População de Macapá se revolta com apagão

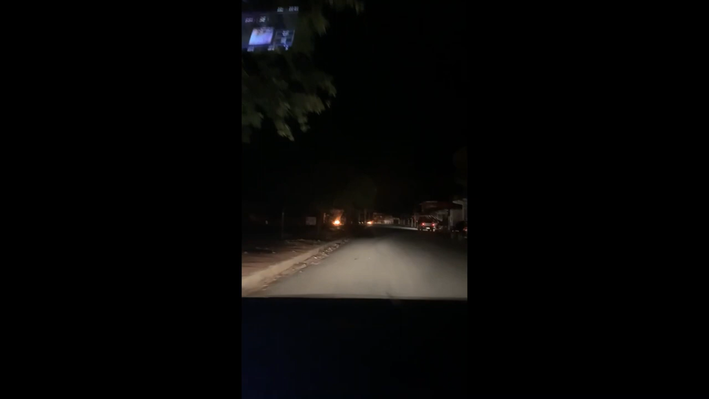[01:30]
a população revoltadíssima com o poder público, o isolamento que estamos, o descaso do poder público, falta de organização, levando a população a reivindicar, fazendo fogo pela cidade. e aí . Obrigado.